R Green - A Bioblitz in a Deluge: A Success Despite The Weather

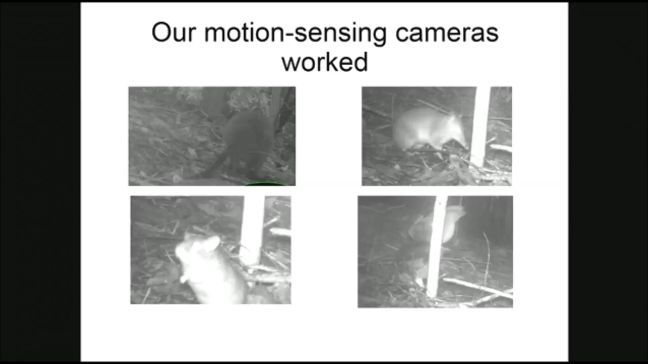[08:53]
That's a little melimus down the bottom left there. Got interested in the camera.